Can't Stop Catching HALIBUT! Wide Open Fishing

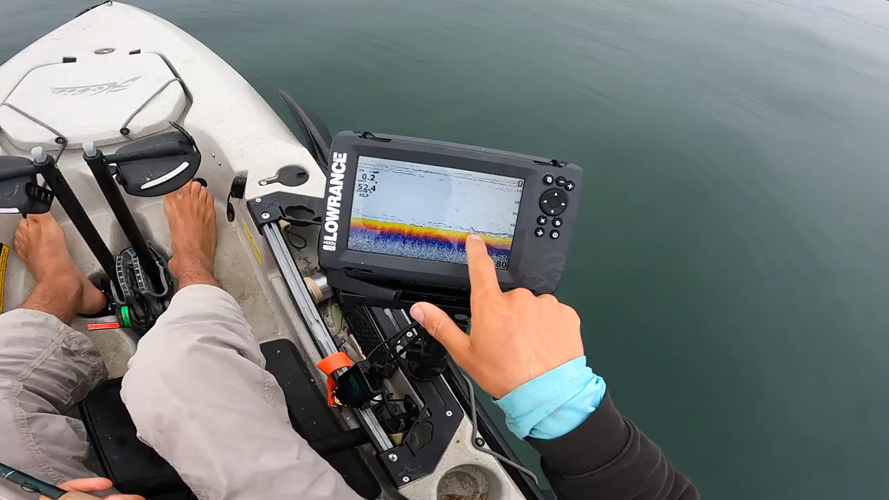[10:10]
sardine i'm watching you very cool i can see all that's going on on the fish finder this is it coming right up off the bottom and went back down that happens a lot you know they come up